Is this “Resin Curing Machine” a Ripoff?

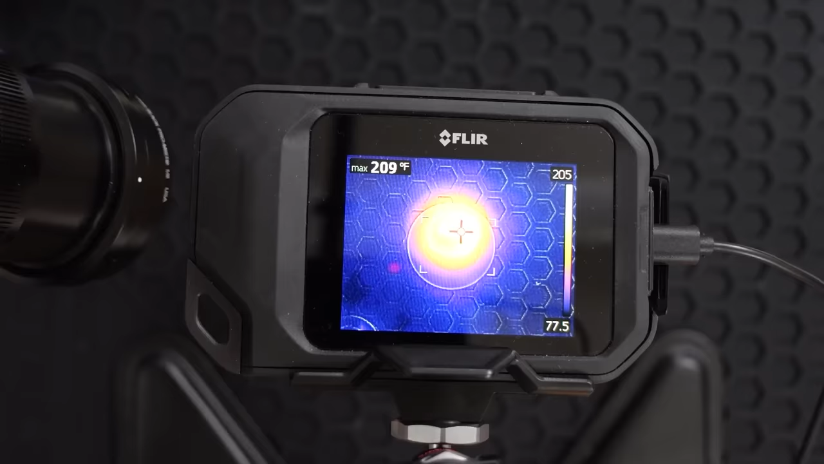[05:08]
On screen: max 209°F
Just curious, like- Oh, 210, 211, 212, 214. Whoa, whoa, whoa, look at it go, look at it go. It's happening, it's running, it's running, it's running. It's starting to smoke. Yep.
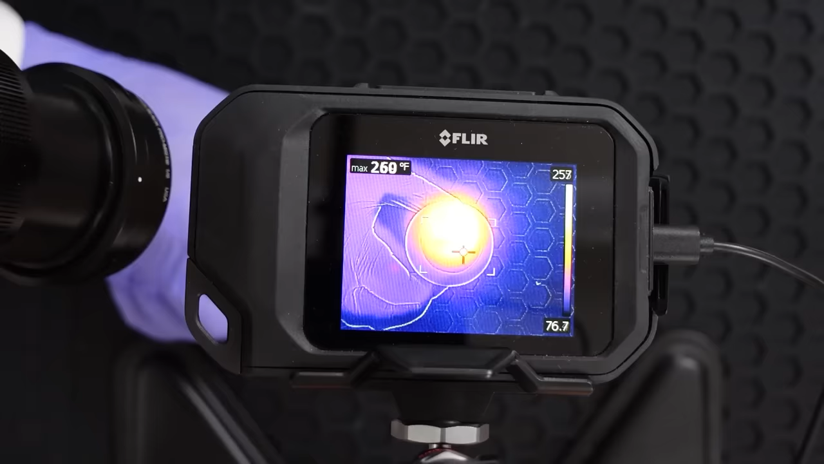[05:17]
It's still liquidy. It's uncomfortable. It'd be very uncomfortable to hold right now.
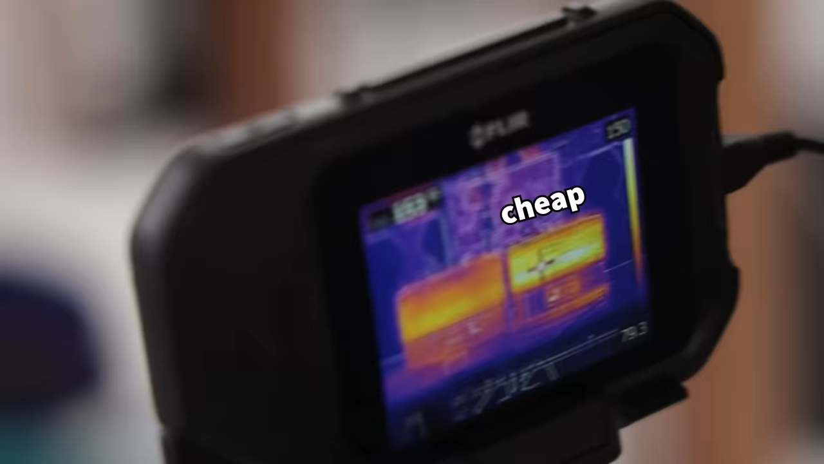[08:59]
The cheaper dehydrator, it's already almost at the temperature that we set it to, 158 degrees Fahrenheit. You can see right here, the... Expensive. It's only at 127 degrees Fahrenheit.